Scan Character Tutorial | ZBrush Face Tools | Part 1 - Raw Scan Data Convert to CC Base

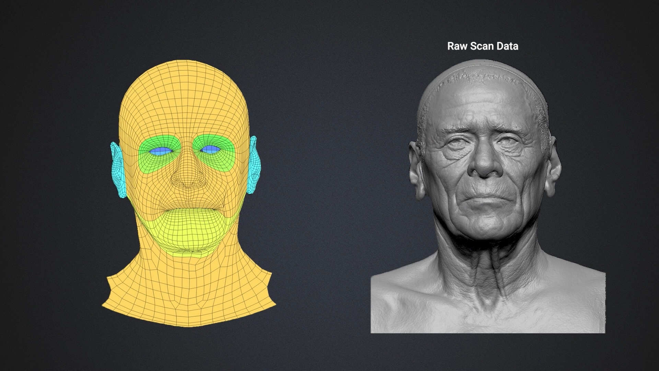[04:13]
What we want to do first is align and overlap the CC head with the original scans and then project those parts using the various polygroups.